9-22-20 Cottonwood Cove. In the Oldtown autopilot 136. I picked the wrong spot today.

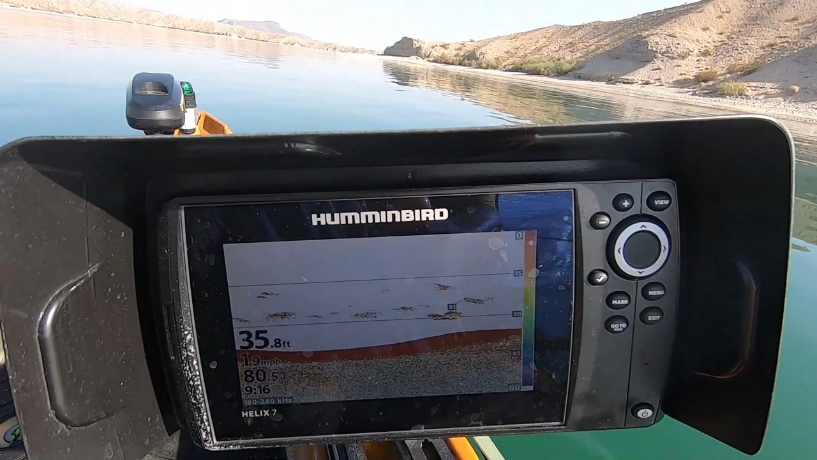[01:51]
On screen: depth 35.8 ft, speed 1.9 mph
I'm not seeing anything over here. But this is kind of exactly how it worked out last week. And we're pretty much right here. Exactly right here. And it was just boom, boom. So I'm not saying that's gonna happen.